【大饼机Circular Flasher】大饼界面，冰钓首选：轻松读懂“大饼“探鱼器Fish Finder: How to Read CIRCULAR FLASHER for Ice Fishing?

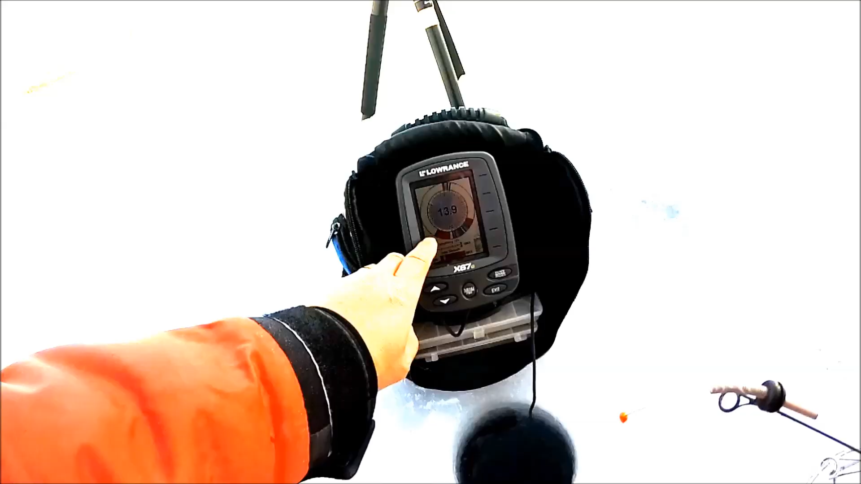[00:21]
好，刚才探头放下去以后啊，我们看到这个地方啊，
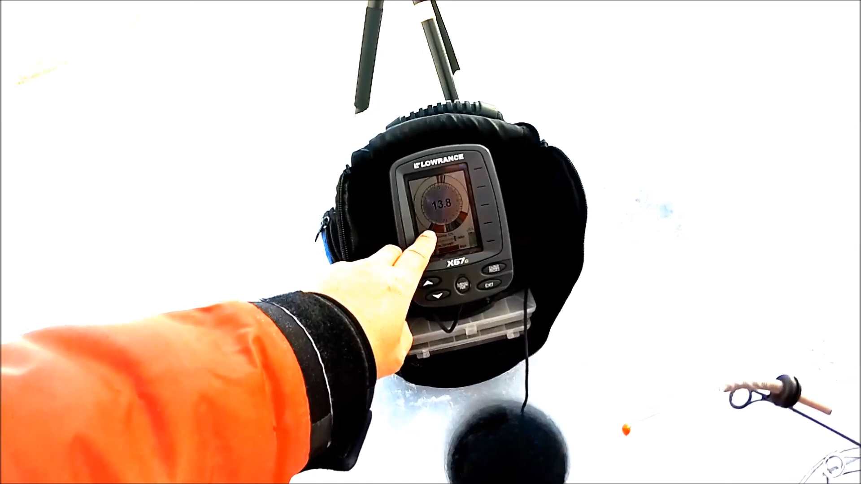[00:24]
这是底部，看这个地方啊，就是应该是一些这个鱼的信号，因为它还在动啊，如果没动的话呢也不一定是鱼啊，或者枯枝，但是这个地方呢看着现在在动啊。
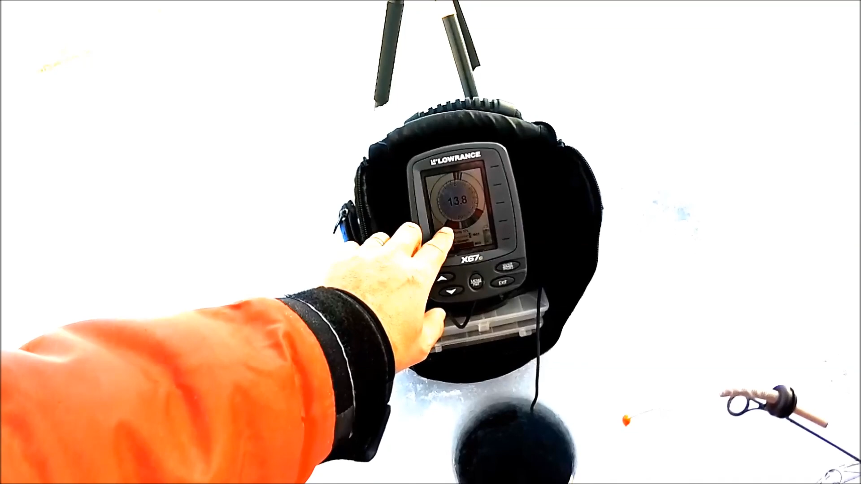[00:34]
我现在把饵放下去试一下看看啊。
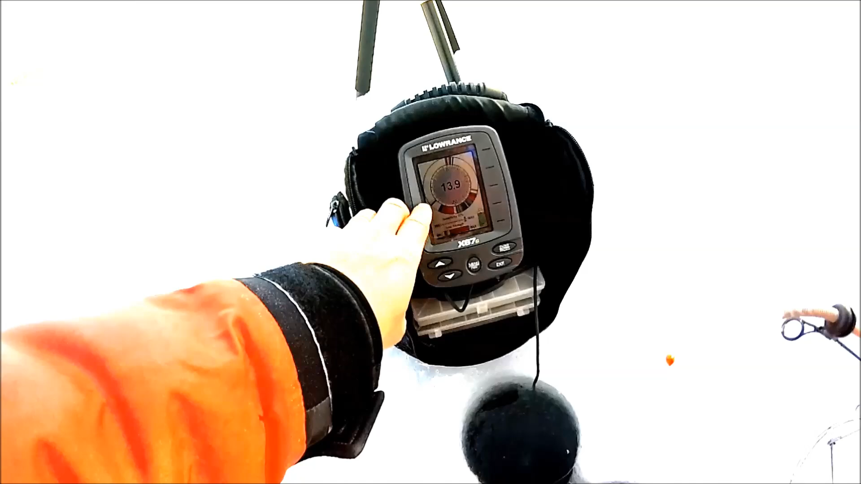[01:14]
看这下面就在不停地在动，说明这个地方是鱼。好，这条鱼已经看出来啊，它已经在往上走啊，看它会不会来咬我的饵啊。
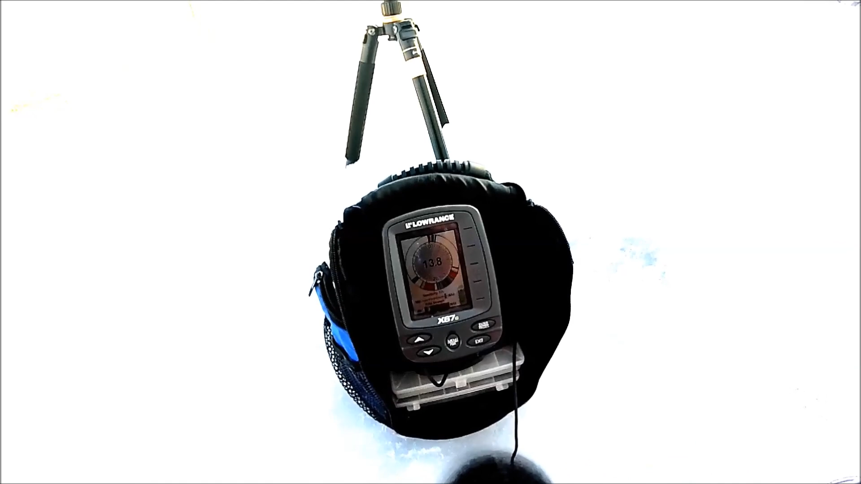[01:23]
好，已经上来了啊，在这边已经上来了啊。你看在这个全水鱼的时候，你看这边的信号就显得很不清楚。
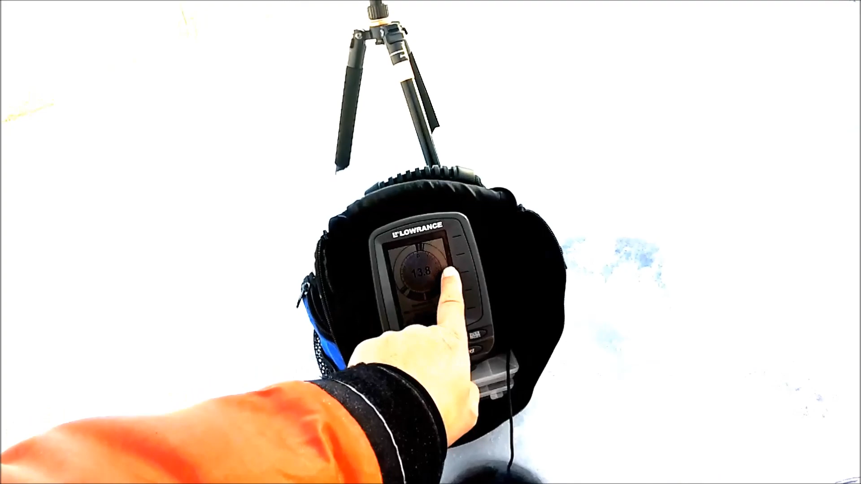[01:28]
好，这个鱼上来了啊，看它还咬不咬哈。好，再咬啊，把菜色我的饵。好，哎，没咬上，再看啊，它又上来了啊。好啊，
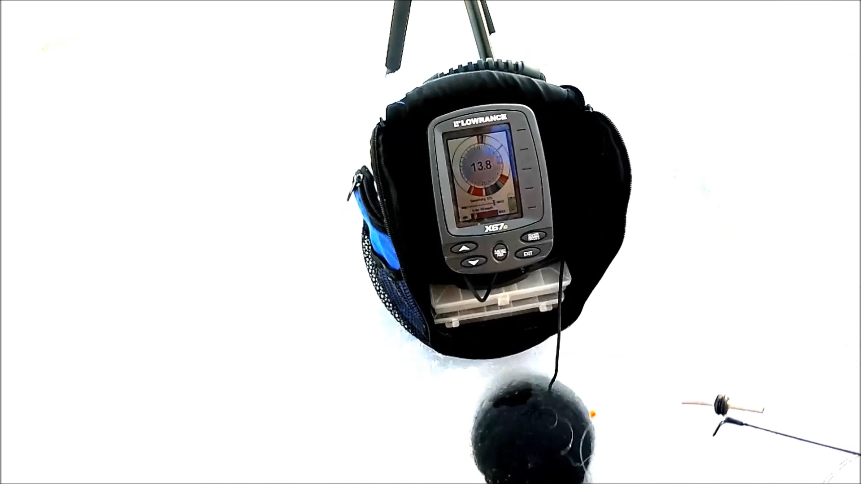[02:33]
说明这里还有一条鱼啊，或者是有几条鱼在这儿啊。我这饵下去了啊。好，那底部以后往上来，到底部以后往上拉一点。好，这样的话你就会很清楚的看到你的饵在这儿。这做这个垂直的几个动作。等待一下。
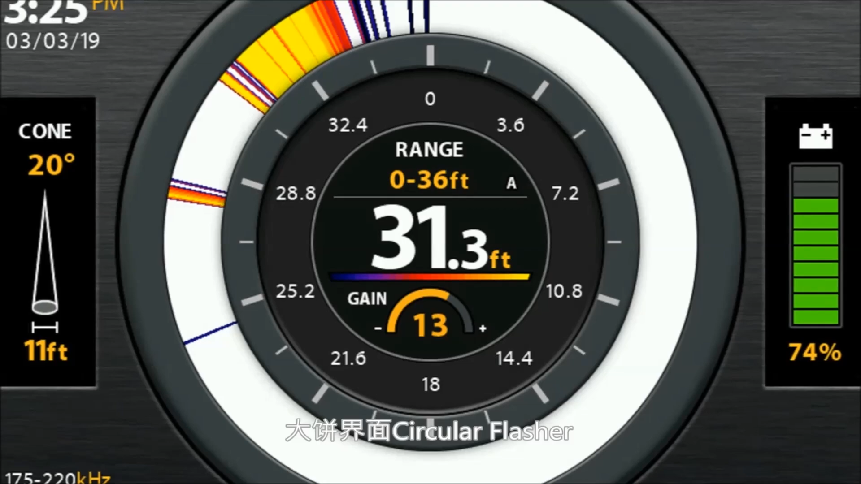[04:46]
On screen: depth 31.3 ft
还有一种就是比较常用的，像那个侧面的那个 graphic 界面哈，那个 2D 的那个界面啊。
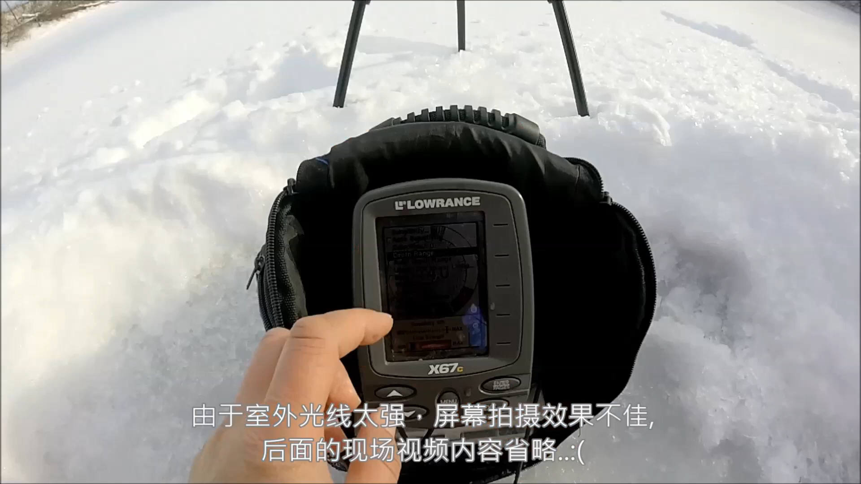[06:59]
好，第一个呢是哈调节这个水深哈、啊，嗯。
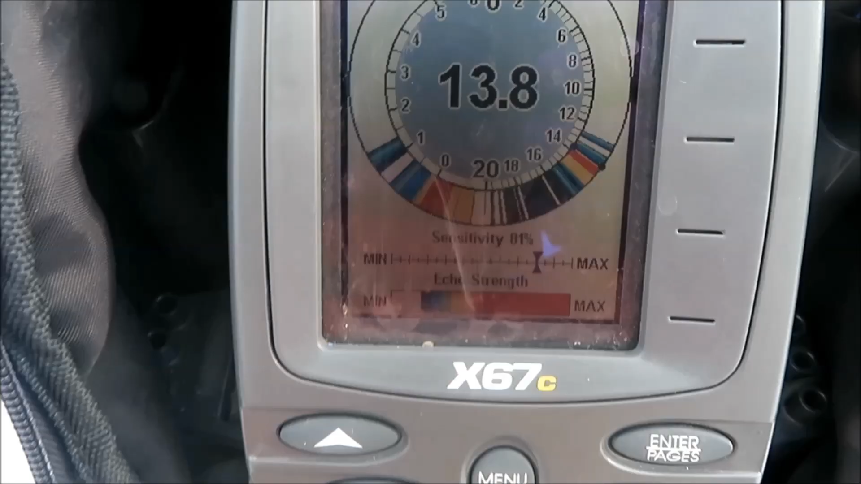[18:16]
啊，你看到有条鱼上来。